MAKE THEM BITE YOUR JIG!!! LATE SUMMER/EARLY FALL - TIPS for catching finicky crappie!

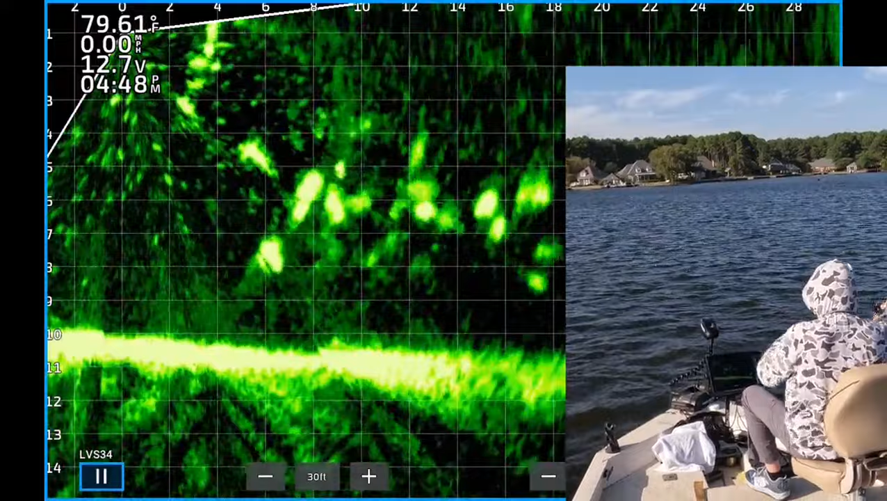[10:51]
On screen: water 79.61°F, speed 0.00 mph
About six feet deep. I think they're crappie. One of them just tasted the jig. Boom. But he didn't get it. When that happens, try to cast out there as quickly as possible.
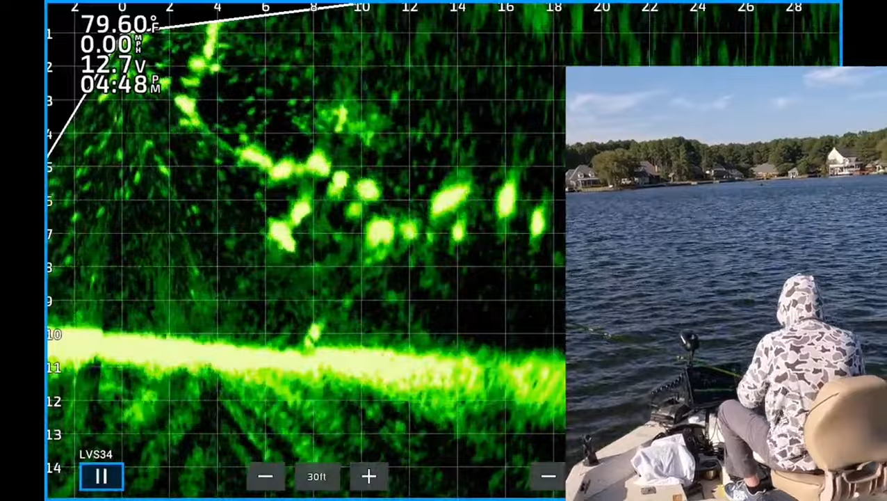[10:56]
On screen: water 79.60°F, speed 0.00 mph
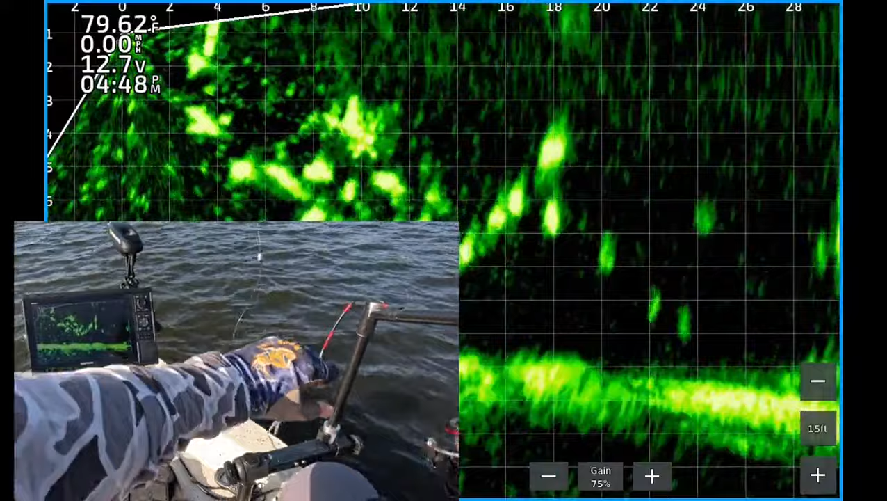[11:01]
On screen: water 79.62°F
These are some nice looking fish. I hope they're crappie.
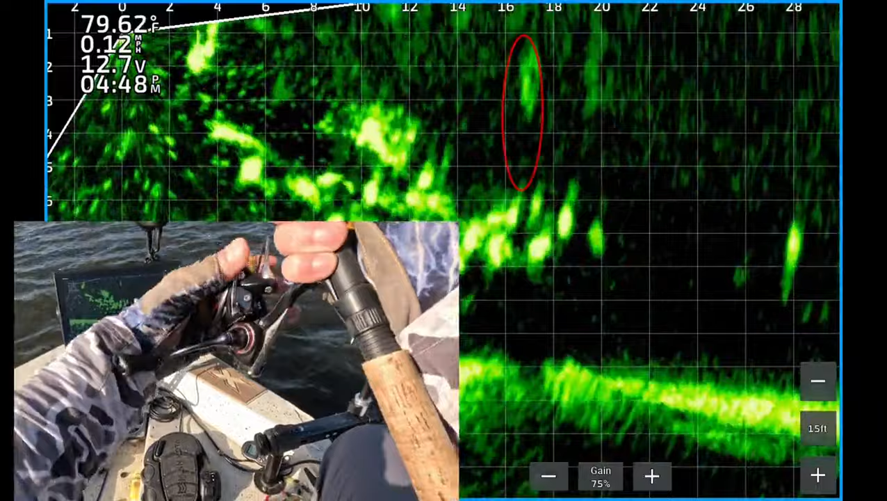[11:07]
On screen: water 79.62°F
Anyway, there's my jig dropping down. About 17 feet from the boat. And I'm bringing the lure across the top of the school. One of them is looking like he's chasing it. Is he gonna eat it? Nope. Gotta reel it in and throw it back out there again.
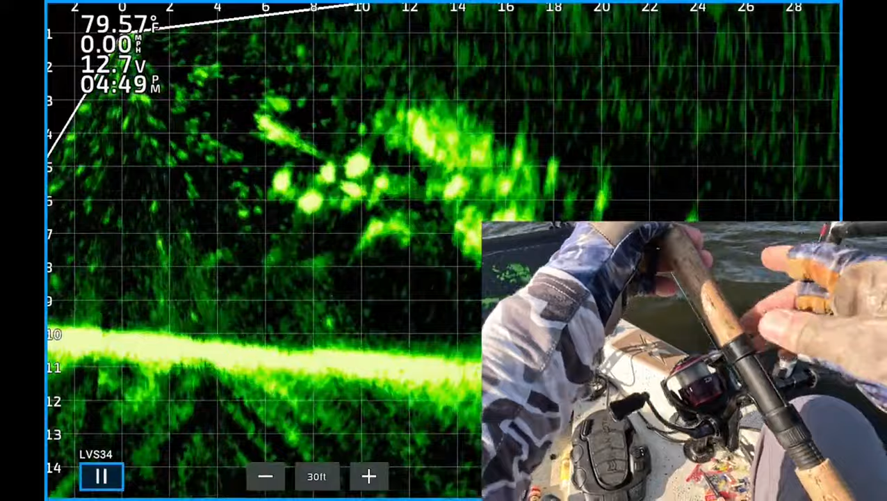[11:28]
On screen: water 79.57°F, speed 0.00 mph
Hopefully they'll bite it this time.
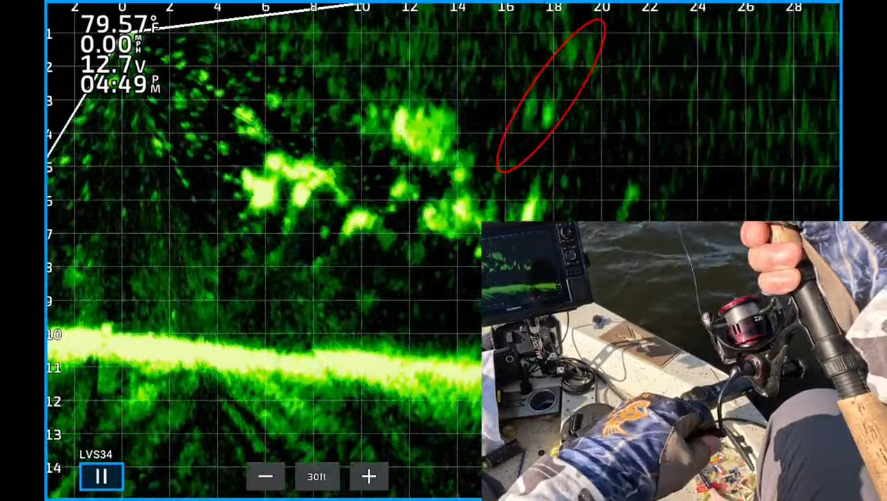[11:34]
On screen: water 79.57°F, speed 0.00 mph
There's my jig dropping down about 18 feet from the boat. It's working through the top of the school.
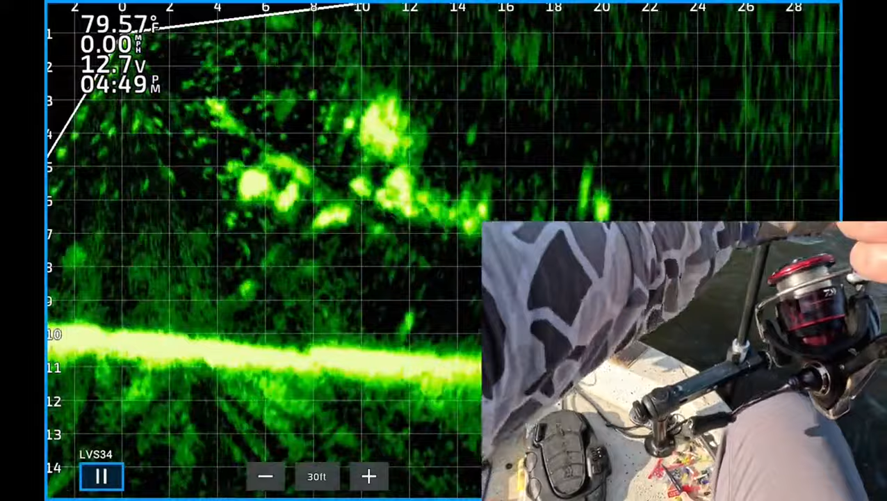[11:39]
On screen: water 79.57°F
And boom, one of them hit it right there. There's one. It's 449. Good night.
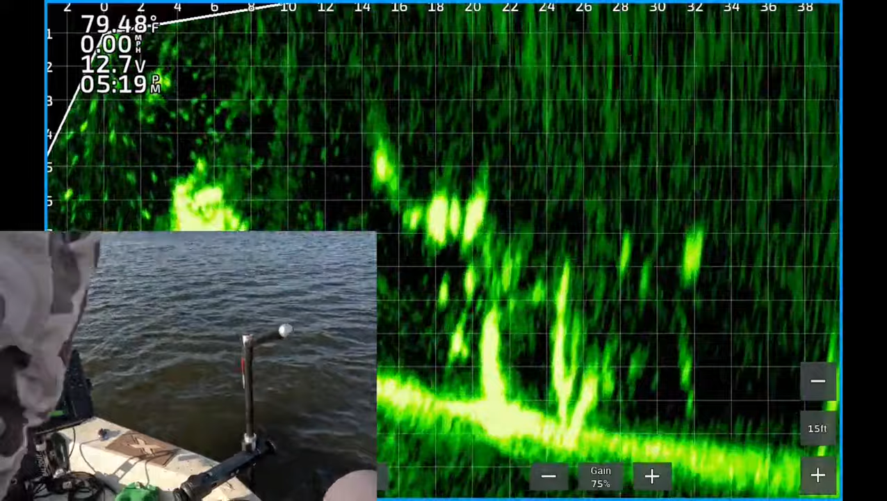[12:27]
On screen: water 79.48°F
And one of them just hit it and I missed it. That looked like a good fish too.
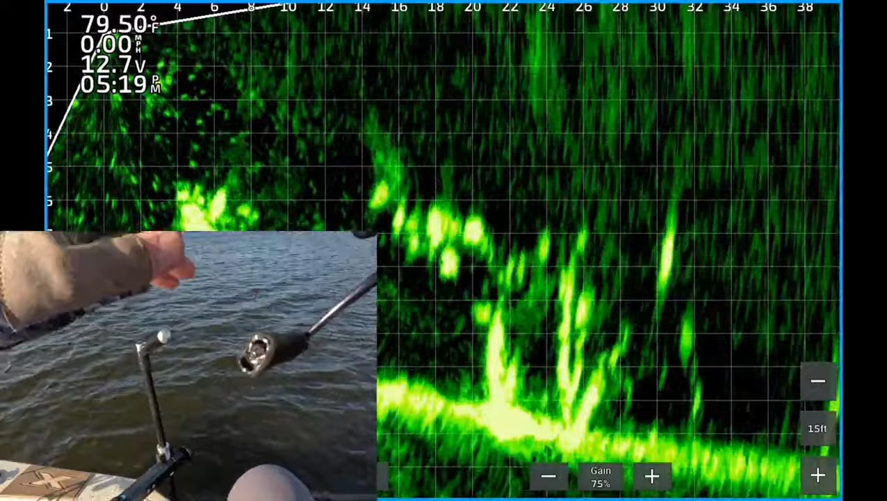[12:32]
On screen: water 79.50°F
So after that happens, be sure to check your jig and lure. Make sure it's straightened out.
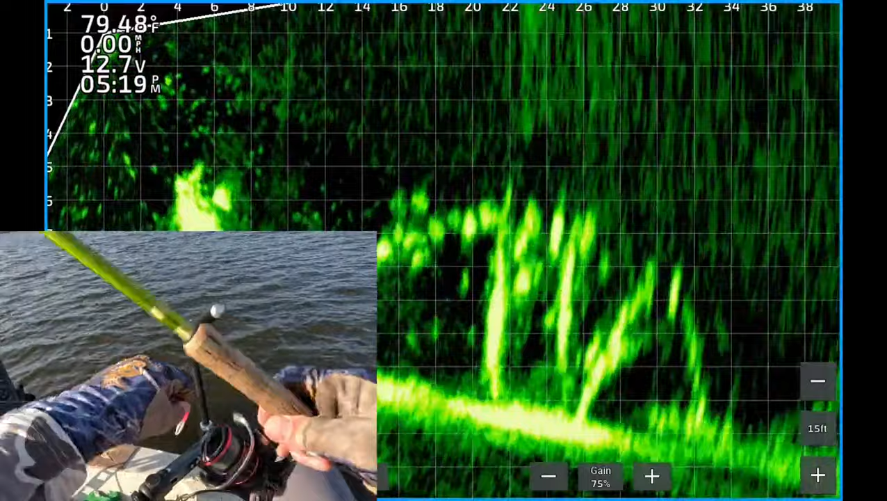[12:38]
On screen: water 79.48°F, speed 0.00 mph
And get it back out there to them again.
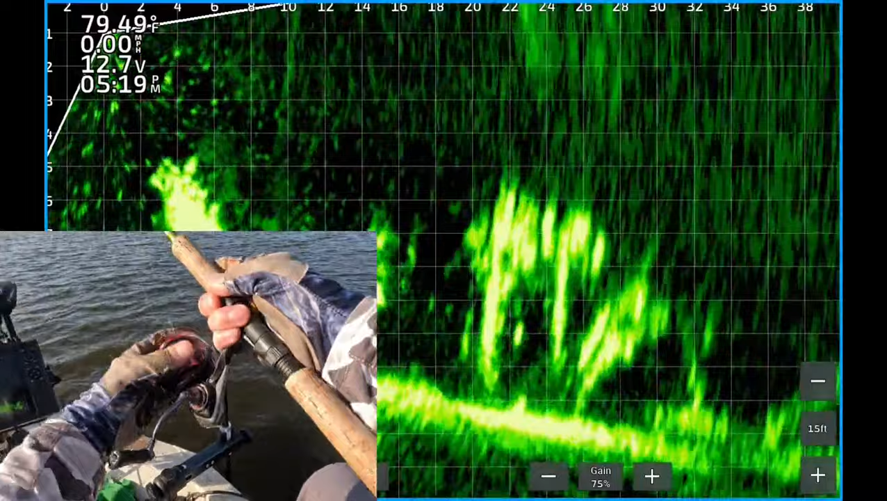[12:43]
On screen: water 79.49°F, speed 0.00 mph
So there you see a jig right on top of the school bringing it through them.
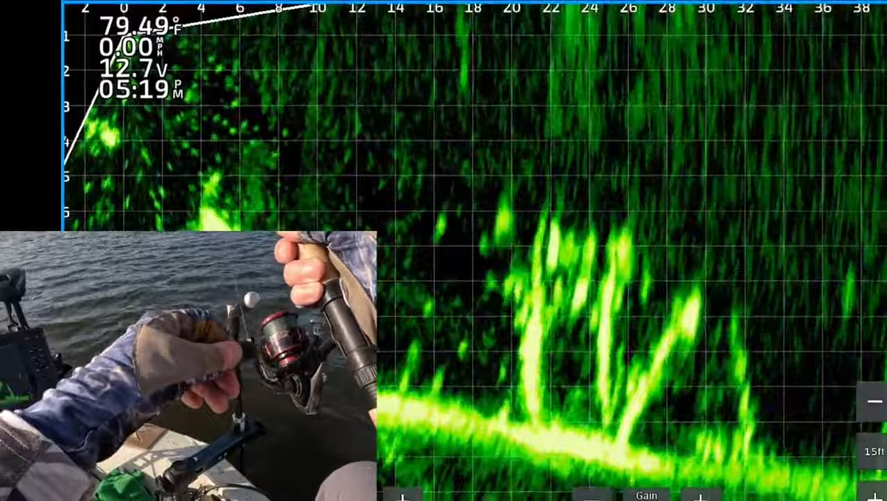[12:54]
On screen: water 79.49°F, speed 0.00 mph
It's like one of them, two of them are chasing it right there. See if they'll commit.
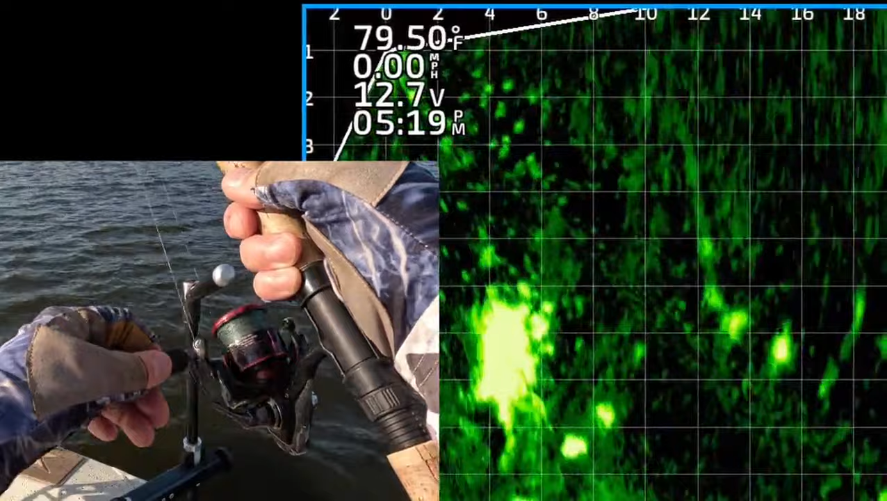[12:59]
On screen: water 79.50°F, speed 0.00 mph
Keep working it, reel it away from them. And one of them came up and hit it.